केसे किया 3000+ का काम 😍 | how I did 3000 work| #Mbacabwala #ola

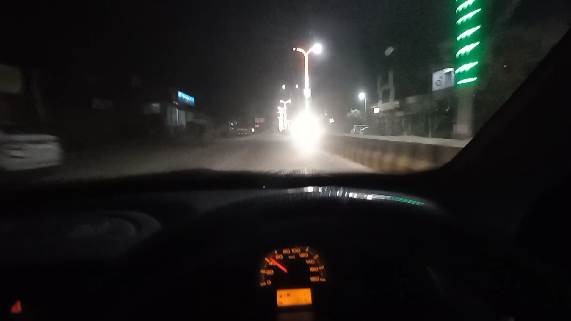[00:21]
तो अभी वापस हम कल की तरह निवाई, वनस्थली निवाई जा रहे हैं और अभी पहुंच गए हैं अपन चाकसू।
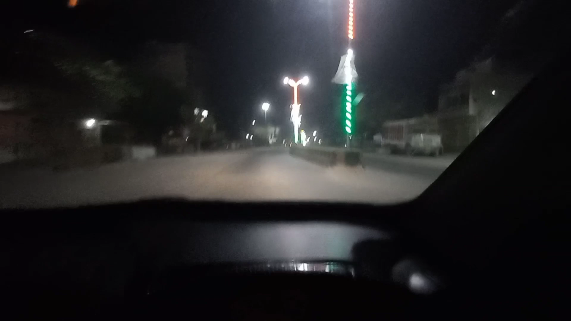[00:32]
और इनकी फ्लाइट है मॉर्निंग की, तो इसलिए 3 बजे निकले हैं, 4:30 बजे तक इनको पिक करेंगे और एयरपोर्ट छोड़ेंगे। तो इस तरह का चल रहा है कुछ ज़िंदगी अभी फ़िलहाल।
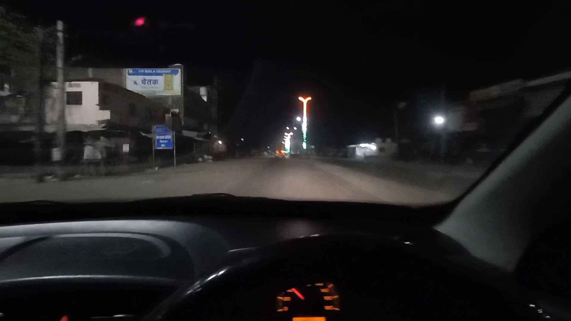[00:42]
और टाइम्स में जा रहे हैं कस्टमर को पिक करने और ड्रॉप करने। ठीक है, पहुंचते हैं एक बार। और ये जो नज़ारा आपको दिख रहा है ये चाकसू का है। जिनको नहीं पता इनको बता दूं, चाकसू जयपुर से ऑलमोस्ट 30 किलोमीटर दूर है और यहाँ की तहसील लगती है।
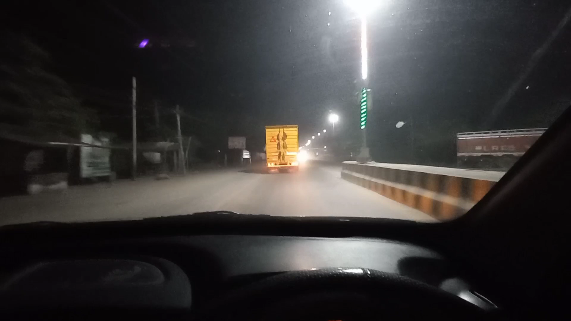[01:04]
और ये जो गाड़ी है, पार्सल गाड़ी है शायद ये, इसमें जयपुर निवाई, सवाई माधोपुर, बोली और सोपुर है।
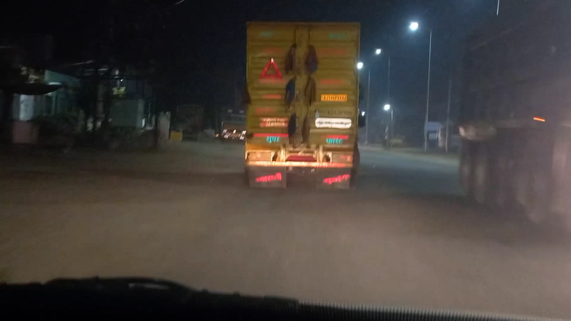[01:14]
शोपुर नहीं है, सोपुर। ये थोड़ा सा करेक्शन था।
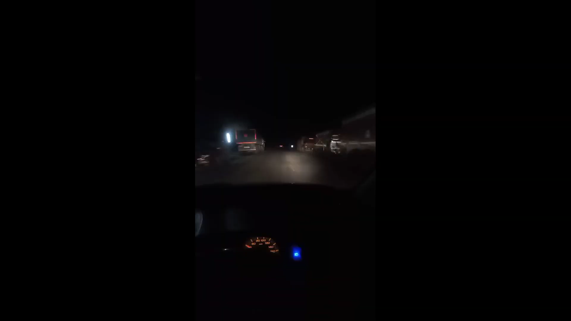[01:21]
ये निवाई से बनस्थली निवाई का रास्ता है और माशाल्लाह बहुत ही,
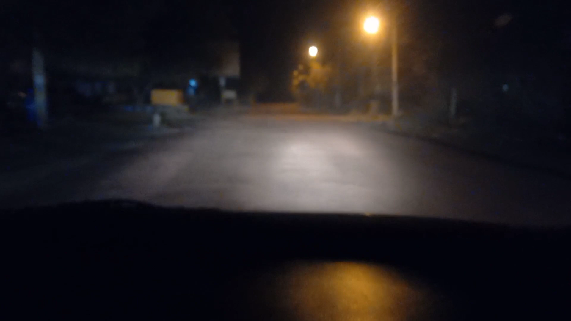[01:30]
मतलब टाइम हो गया इस रोड को बनते हुए और अभी ऐसा कर रखा है उन्होंने। हमारी गिट्टी रोड ही पड़ी हुई है रेड कलर की। अब देखो कब तक रोड बनाते हैं।